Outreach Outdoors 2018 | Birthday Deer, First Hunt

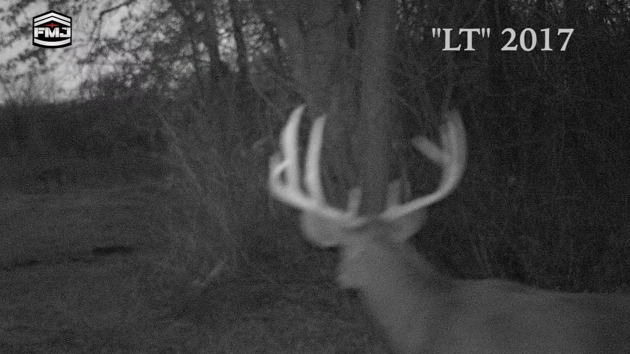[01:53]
LT's been seen in this location on camera many, many times, but he travels between here and the food plot.